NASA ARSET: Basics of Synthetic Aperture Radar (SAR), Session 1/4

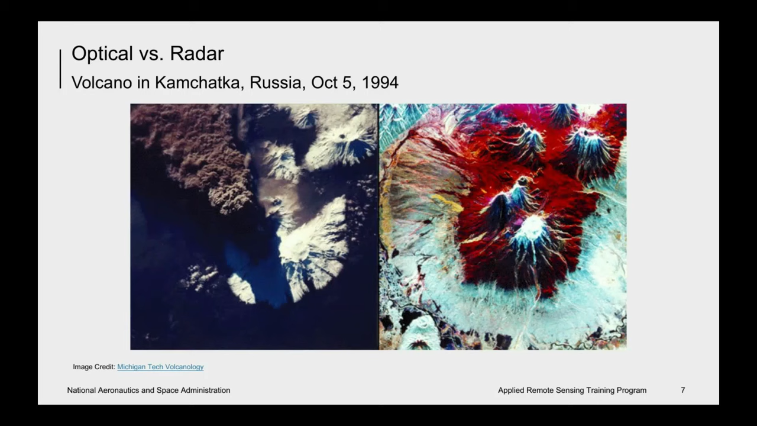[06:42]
So the red is L-band HH, green is L-band HV, and blue is C-band HV, so it's a false color composite. But on the radar image, you can clearly see the surface of the Earth, despite the ash plume that was being emitted at the time.
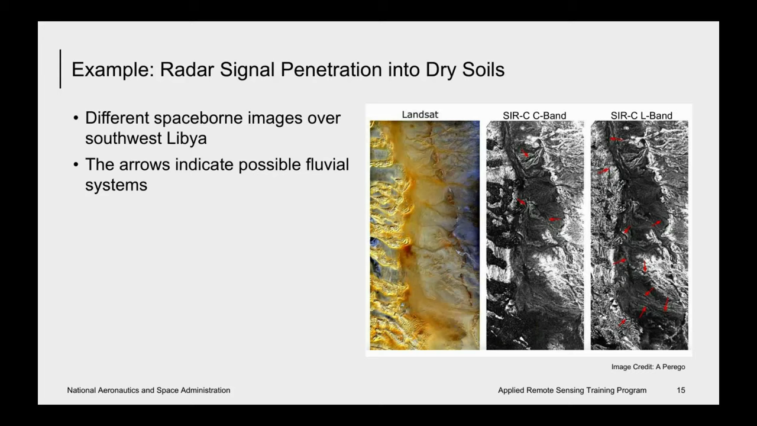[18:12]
more of these drainage patterns or fluvial systems are discernible in L band than in C band. And from these early studies, the term radar rivers was coined for buried fluvial systems or paleo channels. So this is another example of radar penetration into soils. This area is part of the Nile River near the fourth cataract in Sudan. Each image is about 50 to 19 kilometers. And the top image is a photograph taken with color infrared film from the space shuttle Columbia in November 1995. And the radar image at the bottom was acquired again with Circe XR in April 1994.
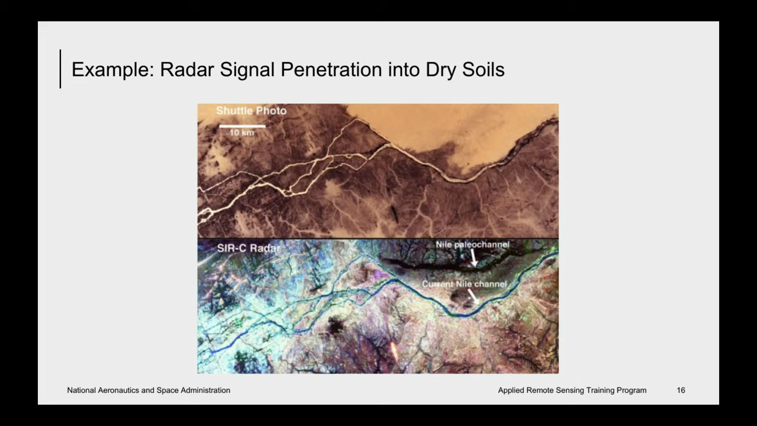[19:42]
where the river takes a broad turn to the southwest before resuming its northward course to the Mediterranean Sea. So this example is of penetration depth through vegetation. And the image on the top is a C band image.
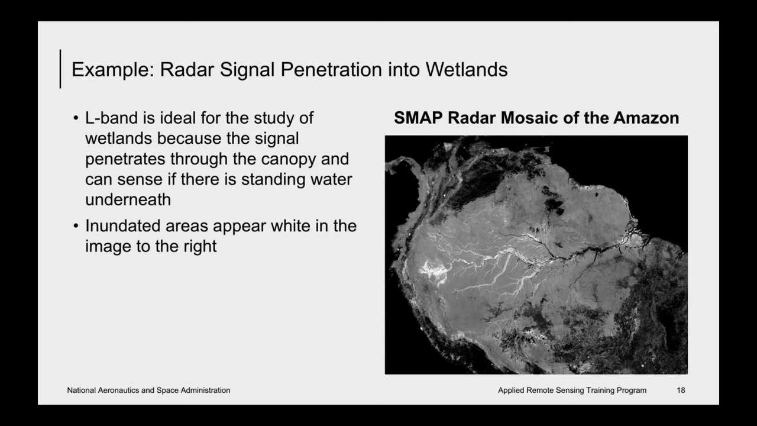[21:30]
that means there's vegetation and there's standing water underneath the vegetation. So another radar parameter, we've talked about wavelength, the other one is polarization,
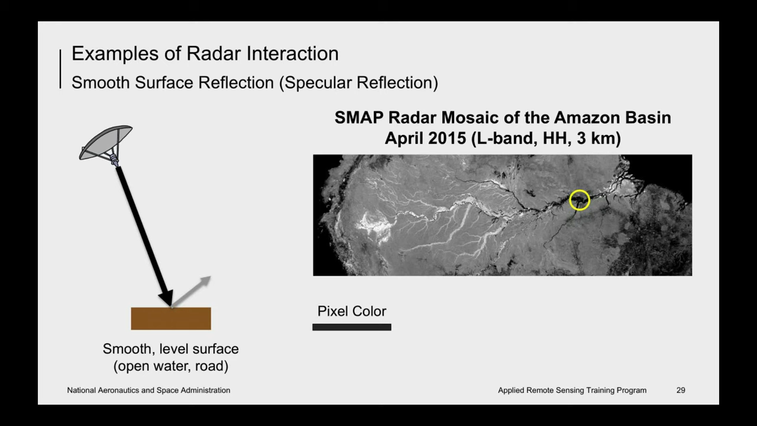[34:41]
Now, sometimes if you have a lot of wind that is causing a roughness on the water, you'll see a lighter tone or a tone that is not as dark. So this is an example of rough surface scattering. And again, the area where there's rough surface scattering is delineated by the yellow circle in this map radar image. And this is an area of very low to no vegetation, an area that has been deforested. Agricultural fields with low vegetation, tilled fields, savannahs, bare fields, or in general, areas that have low vegetation have rough surface scattering.
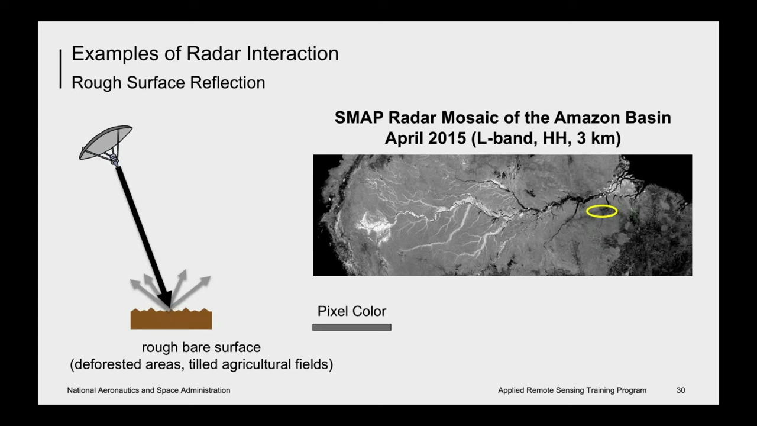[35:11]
And so the tone here is quite dark, but not as dark as a specular scatter. This example shows volume scattering delineated by the yellow circle on this map radar image. And this is a forested area. The intensity of volume scattering depends on physical properties of the volume.
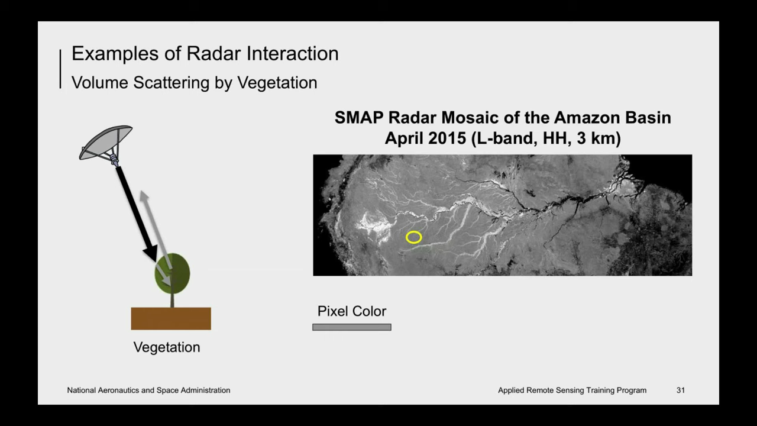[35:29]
That would be variations in dielectric constant and structure. And finally, this last example shows double bounce delineated again by the yellow circle on this map radar image. And this is an inundated forest, meaning that the trees are in standing water. And the reason that it's so strong is because the signal bounces off the water,
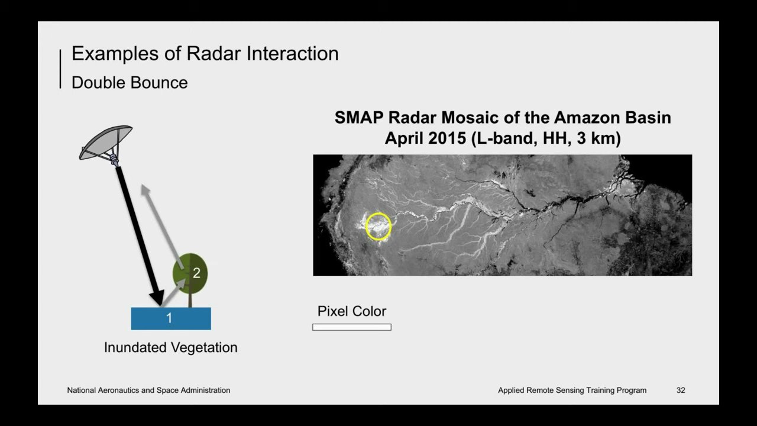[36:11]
which is a specular reflector, onto the tree trunk or other components of the tree, and then back to the satellite. So we cannot measure the amount of standing water, but just that there is water above the surface, whether it's 10 centimeters or a meter, that we don't know.
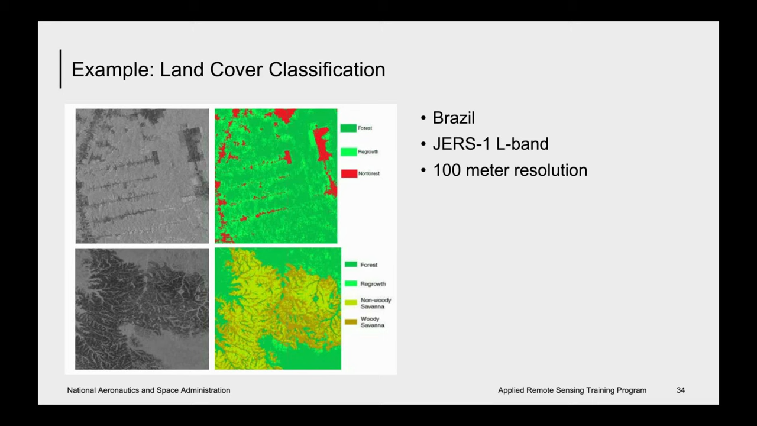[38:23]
And the resulting classification showing that there is non-woody savannah, which are the darker tones, and areas where there is woody savannah are the slightly lighter tones. So there are a number of geometric and radiometric distortions that one has to correct for in radar images.
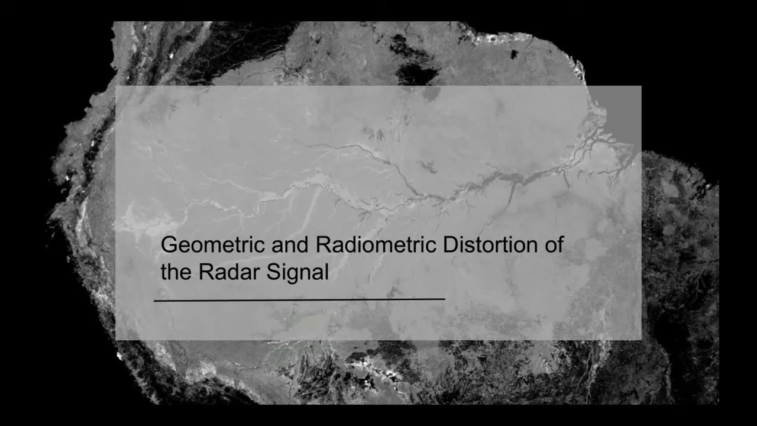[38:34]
And in this next section, we will discuss these distortions.